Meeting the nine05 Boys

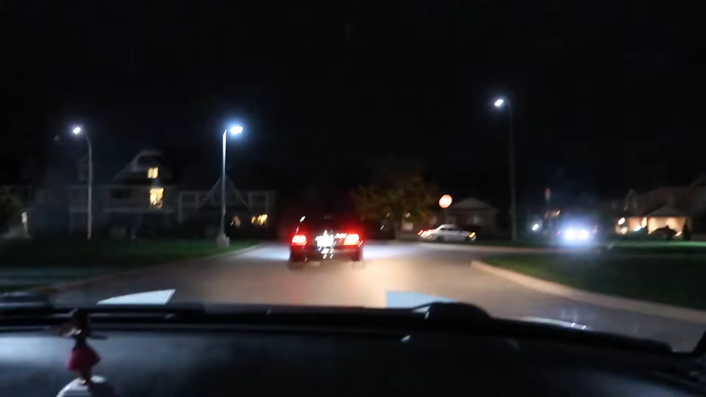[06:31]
That sucks that it's dark though. I know. Hopefully she'll turn it okay.
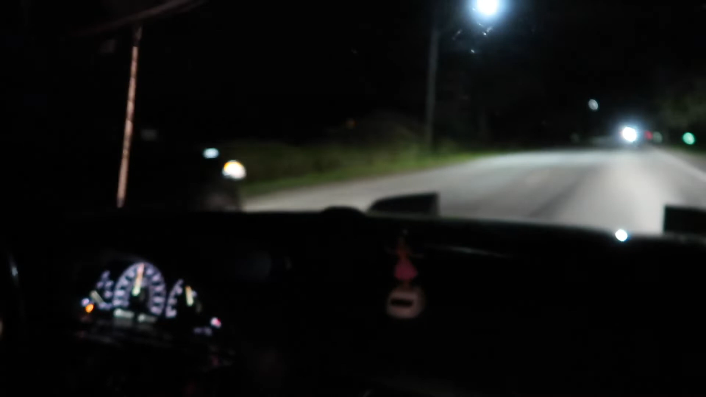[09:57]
I don't even see him coming. We got this drunk driver ahead of us, so we're even all over the road. I don't want to pass the way out. We'll be quiet, grab the Kiles.
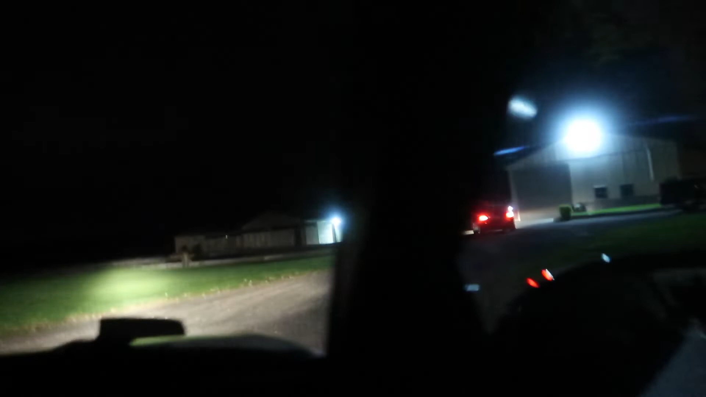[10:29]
I probably got that one. You got that bull?